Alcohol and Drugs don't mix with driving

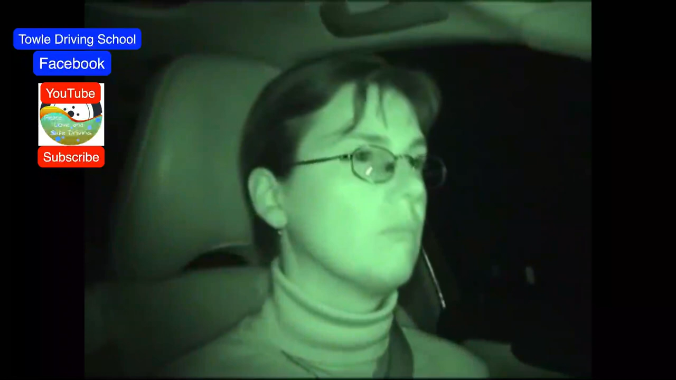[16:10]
And several studies show that distracted drivers cause up to 90 percent of all traffic accidents. We've been driving with a lot of different test subjects, both on test tracks and on public roads, just to see that the system can detect that the driver might be unconcentrated or tired, and also that it doesn't give any false warnings.